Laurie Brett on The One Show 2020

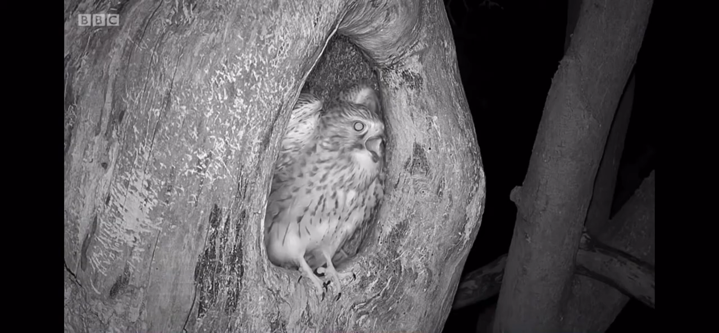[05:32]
we get to see one mum's fight to protect her young